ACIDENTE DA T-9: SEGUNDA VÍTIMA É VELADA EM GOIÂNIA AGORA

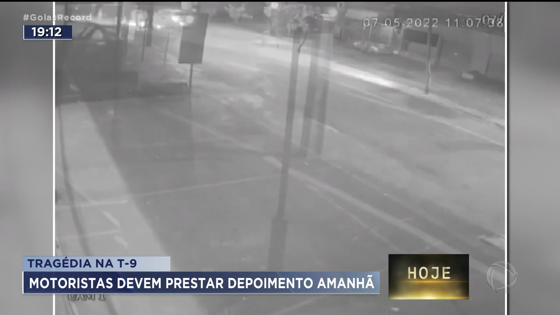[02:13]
Eduardo perde o controle da caminhonete, bate em uma árvore e o veículo capota várias vezes. A polícia esclareceu que quando a BMW para, após o acidente, quem desce primeiro é Arthur e Uri. As imagens não mostram por causa do pisca-alerta ligado.